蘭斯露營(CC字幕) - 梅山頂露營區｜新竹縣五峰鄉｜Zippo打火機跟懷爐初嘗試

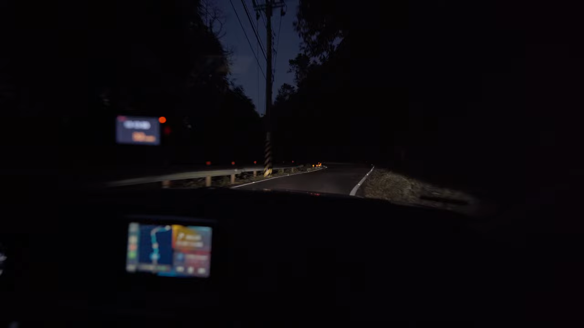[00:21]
梅山顶露营区，这个路很小，超小的，开车要小心点哦。 看到它的大门了， 这里是大门啊，它就写梅山顶啊。
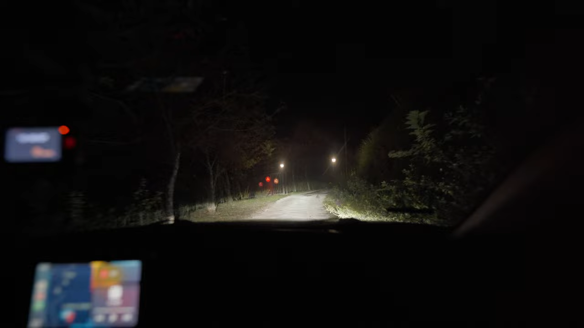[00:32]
对，你有说那个铁门？ 铁门在这、啊。 对对对，铁门在这。